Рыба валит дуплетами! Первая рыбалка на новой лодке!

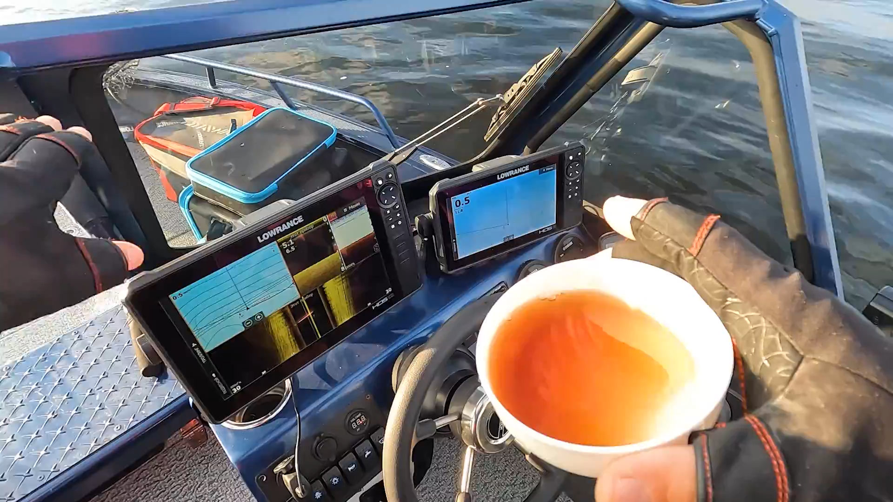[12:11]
Юрчик Горло мне запаковал ее хорошей техникой. Все поставил от Lowrance.
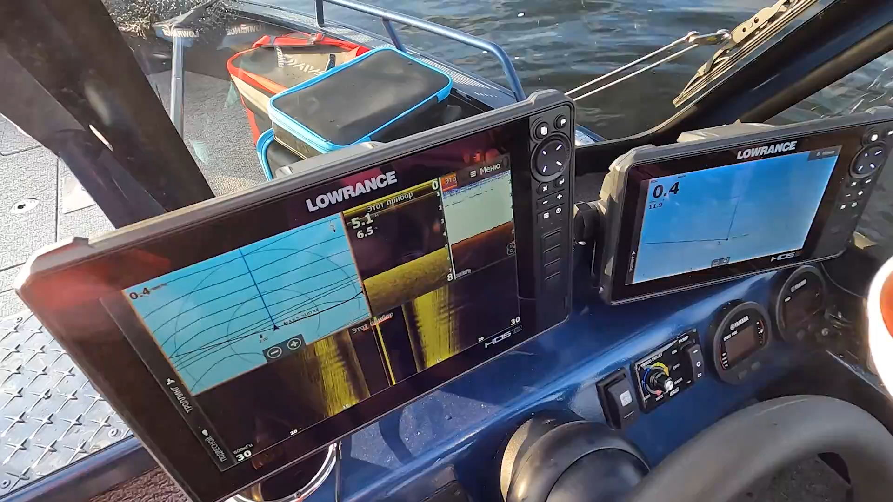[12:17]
Короче, поставил я два эхолота у меня. Lowrance Live 12 и Lowrance Live HDS 9.
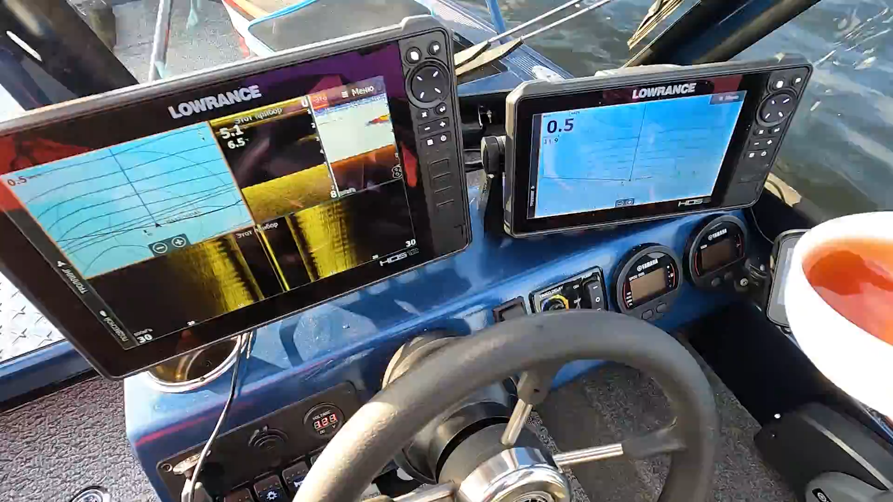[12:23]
Плюс, ребята, спрашивали меня, почему я так этот якорь поставил, плавучий якорь.